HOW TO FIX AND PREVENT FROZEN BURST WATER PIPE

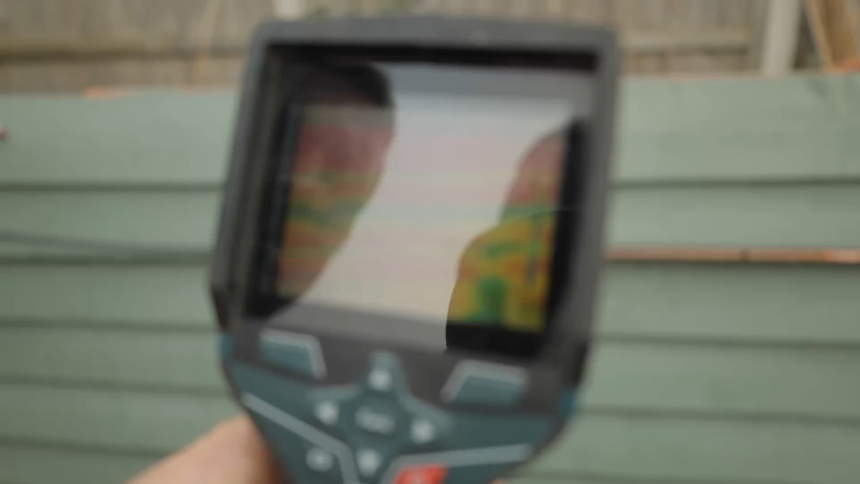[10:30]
So look, there's nothing there that's ridiculously hot at the moment, and that is because, out here, right at the moment, it is not freezing at all, okay?